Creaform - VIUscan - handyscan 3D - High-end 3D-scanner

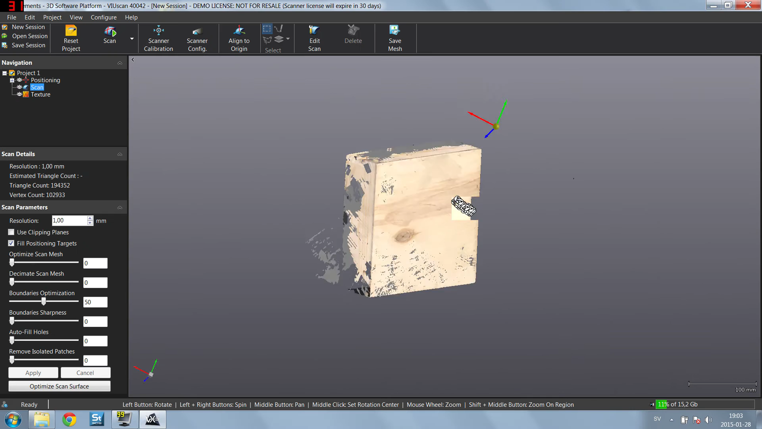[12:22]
All right. So here we go. So here's the part of the box scan. I will continue scanning this and make sure to get all the details or most of them.
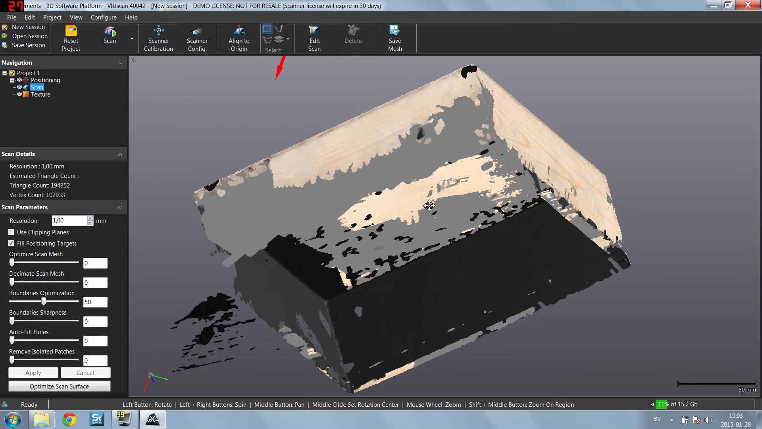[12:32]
So I can make that downloadable for you guys. Well, when we're done with that, I just want to show you how we can work with this.
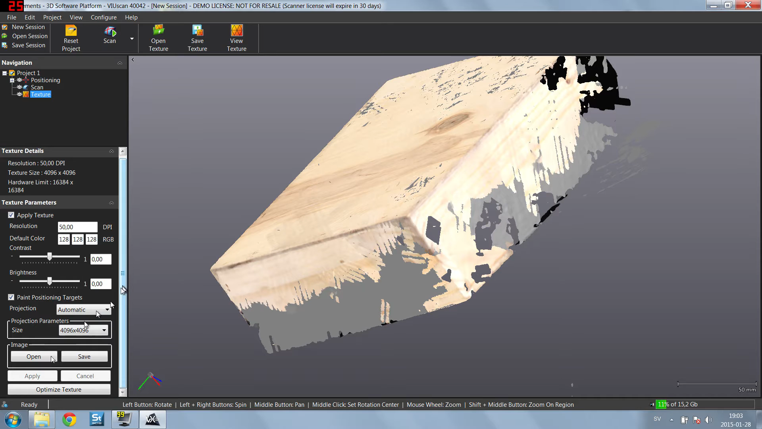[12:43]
For example, we can do some, I think the projection is automated right now. So if we want, we can, we should be able to, well, we can do a cubic mapping, for example.
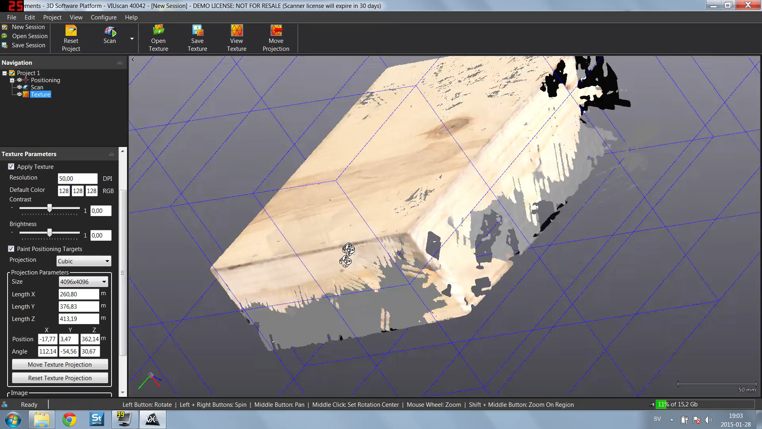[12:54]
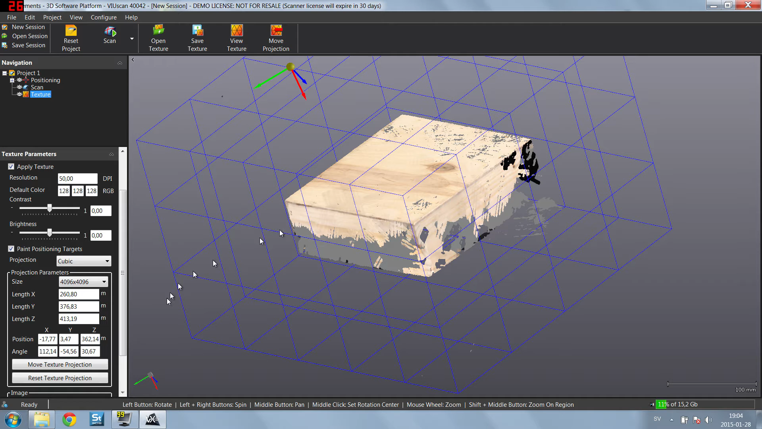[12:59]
So it will map the textures according to a cube, which is good. Let's see.
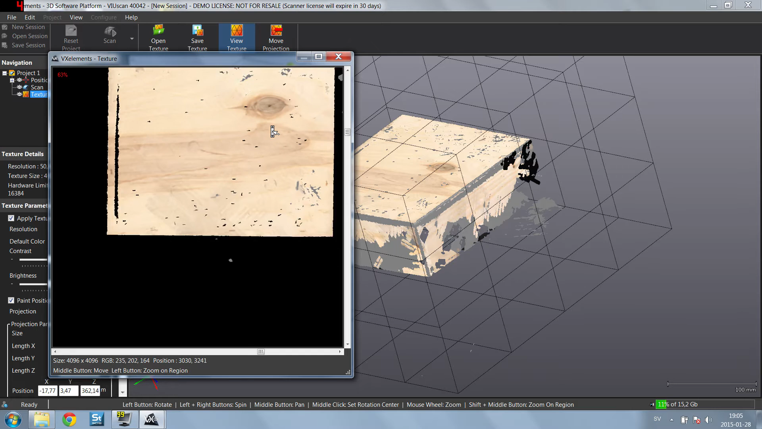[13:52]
So here it is, uh, mapped, uh, as a cubic. So when we export a, um, OBG, for example, it will be, um, it will be ready, uh, mapped for taking into a software. So as you can see, if 50 DPI is quite low, we can still make out the wooden parts. If I increase this, we will be able to, to see, I mean, basically everything. So it's a closeup photography. Uh, there are a few artifacts from scanning. Uh, so over here, I didn't, um, I didn't scan or pass the surface enough.
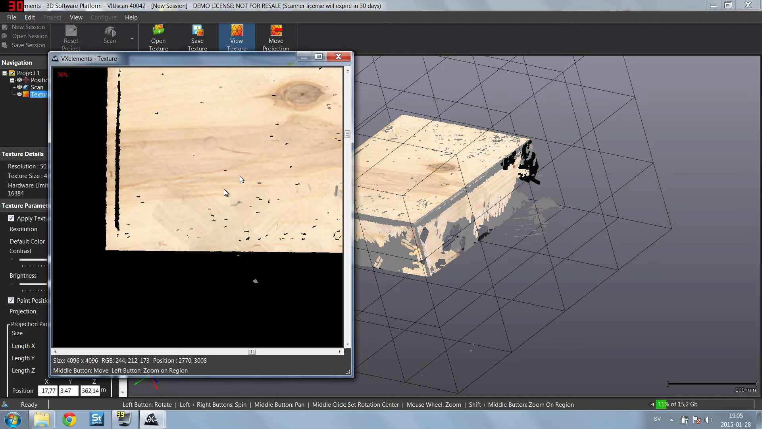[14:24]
So that's why we get these, these patterns. So I need to, to, to keep on scanning, to, to collect all the texture and mesh data that's needed.
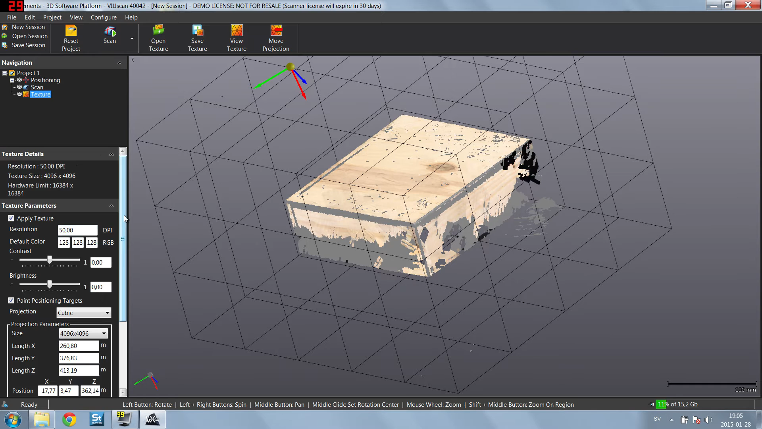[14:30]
Uh, so let's close that down. So if we're ready here, uh, as I mentioned before, we can change the mesh as well. So we can change the resolution of the meshing,
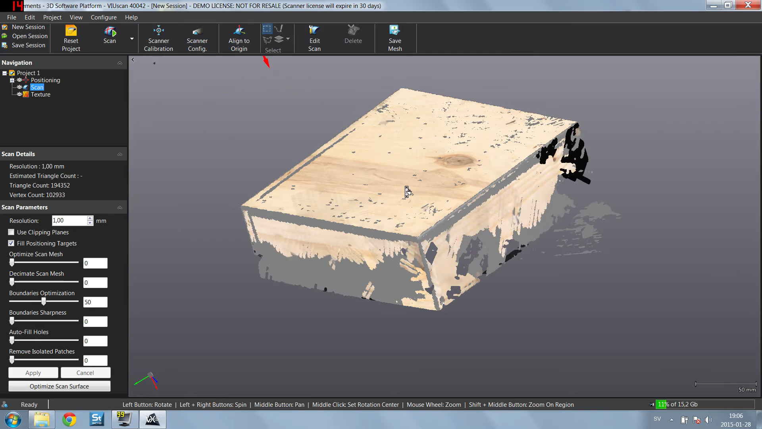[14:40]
which might just lead to that you need to scan more because if we have, we have two points here. So one point here and one point here, for example, that means that, uh, we, we might be able to mesh a triangle over here, but if we, if we set up the settings over here, so that we, we need to have points at each, let's say 0.2 millimeters. So then we have to have points here, here, here, and here. So it's very difficult, um, to see now how much data we need.
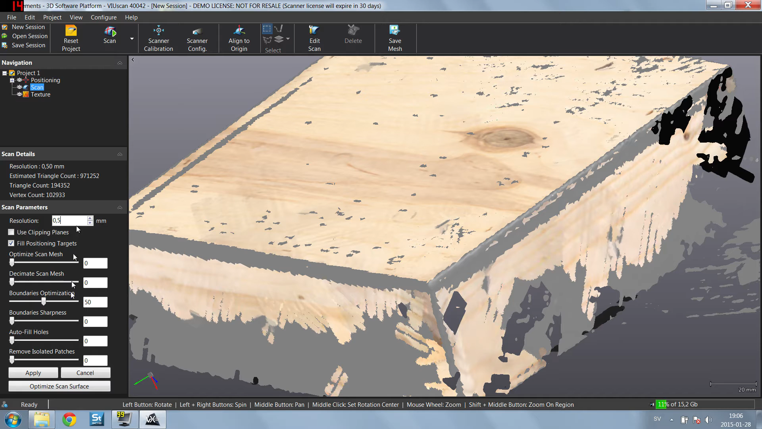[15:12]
So I'm just going to show you an example of how it looks when I remesh this. Let's see, um, like that. And I will probably need to cut because it can take a few minutes. Okay. So there we go. Uh, I'm not sure if you can, you can really see the difference right now. Uh, but you can see here we have, um, 0.5 millimeters.
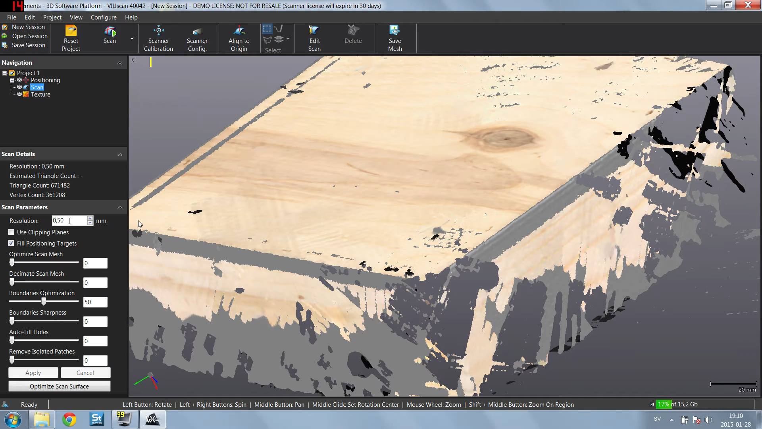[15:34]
Um, if we go in and maybe look at the, um, the triangles.
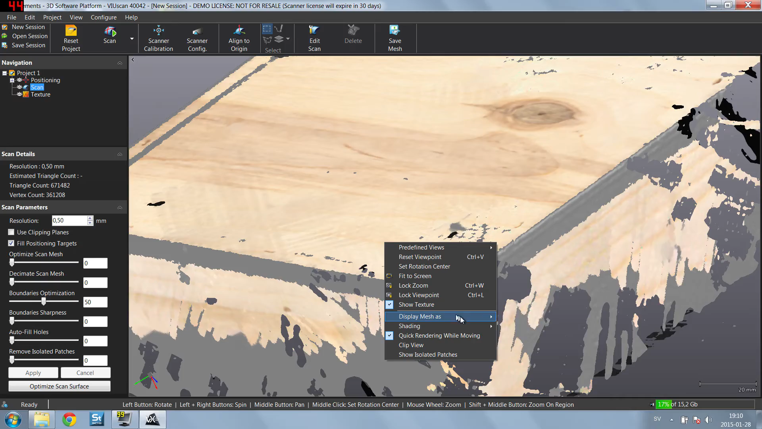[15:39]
I think you can compare those to the ones before and you will see that we have a lot more details.
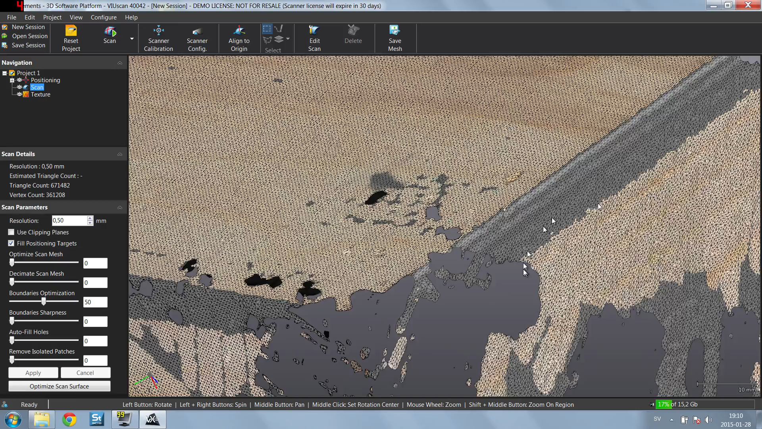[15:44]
Into the geometry.
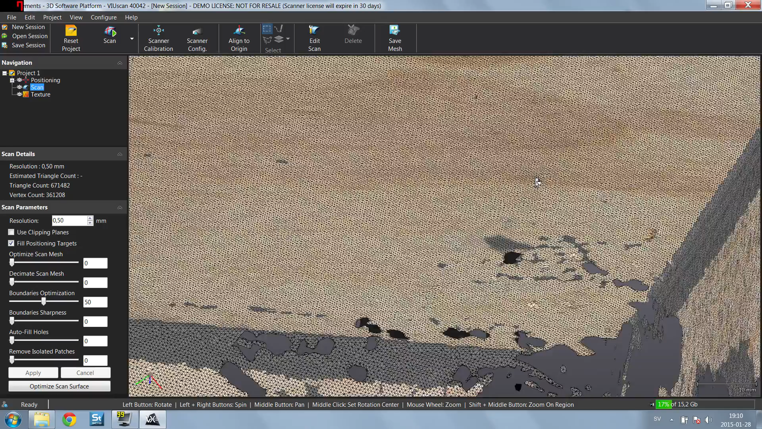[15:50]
Now, this object isn't that exciting because we have a lot of flat surfaces, but it's great for measuring the, um, so if you take this, this, um, rectangle, for example, you can really, uh, map out the surface and how, how it moves.
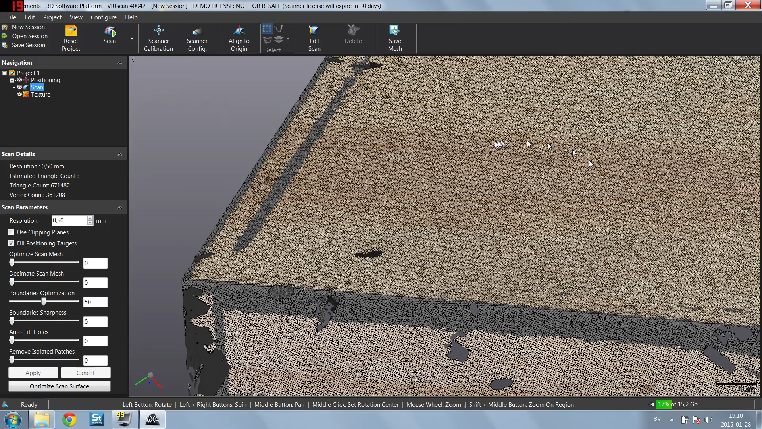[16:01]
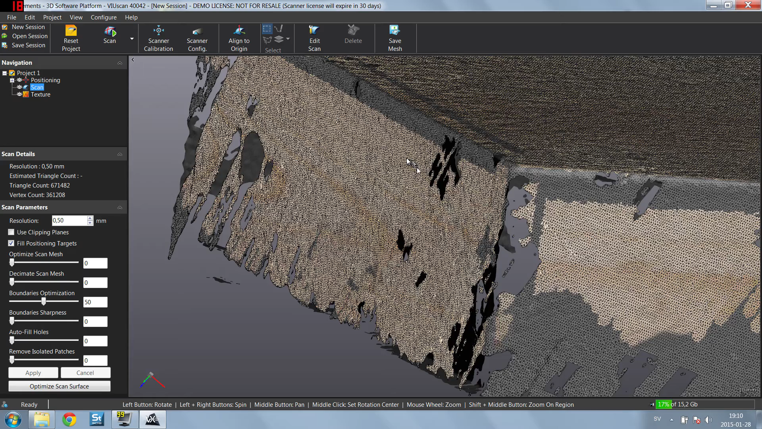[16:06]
Okay. So there we go. Um, now, uh, I will continue scanning here and make you a few examples. But if you're ready, you can basically save the mesh here. So you can export as SDL, 3D points, Wavefront, OBG, Cprint file.